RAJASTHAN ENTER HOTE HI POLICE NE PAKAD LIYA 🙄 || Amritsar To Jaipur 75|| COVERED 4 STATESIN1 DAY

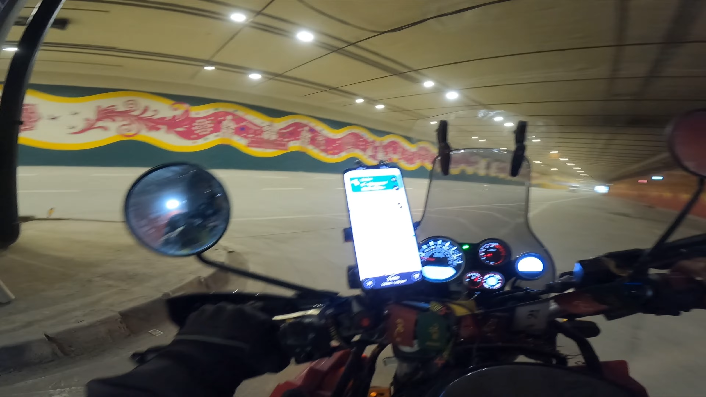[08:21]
कुछ देर के लिए तो लगा था कि मैं किसी मंगल ग्रह की टनल पे आ गया हुआ, ऐसा कुछ वो इको हो रहा था।